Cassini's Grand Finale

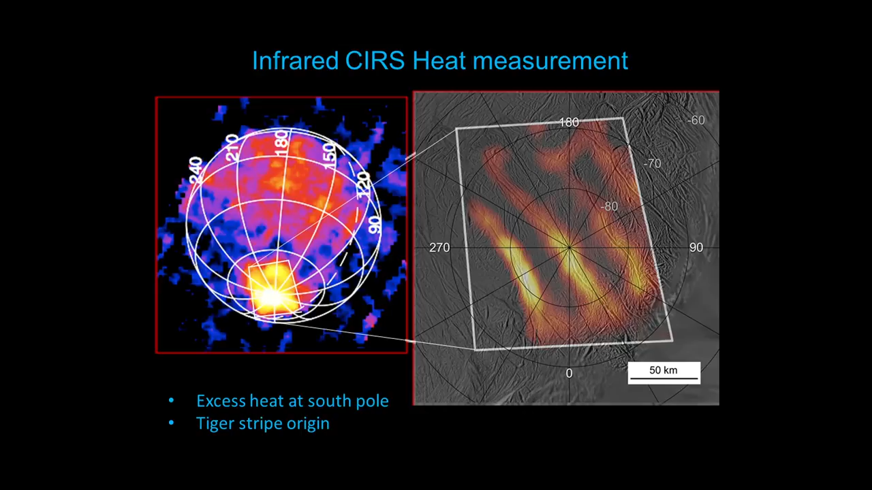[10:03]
were in fact glowing warm with heat, that were tens of degrees warmer than the cold background. So this was a really exciting indication that there was something unique about the South Polar area of Enceladus.
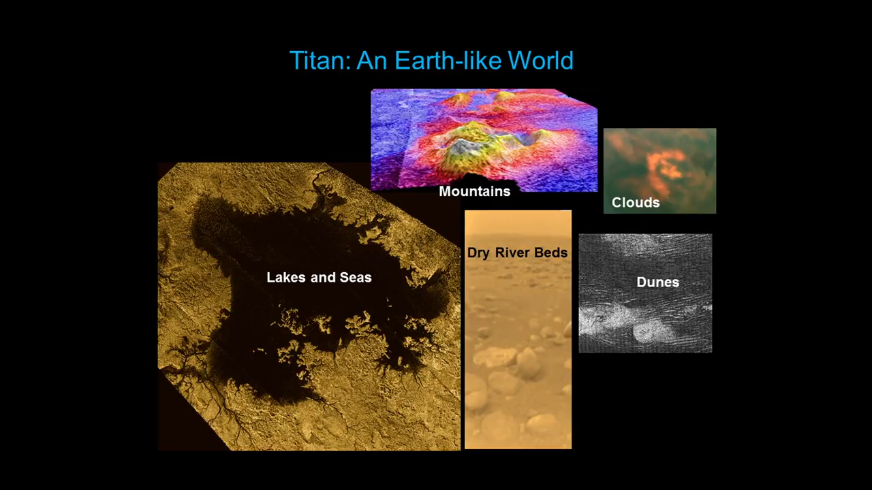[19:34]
And when the Huygens probe was able to descend to the surface, land on the surface, it could see that there was dried up rivers and seas that showed us that maybe these organic lakes and seas had been more extensive in the past, and now they had retreated towards the polar regions,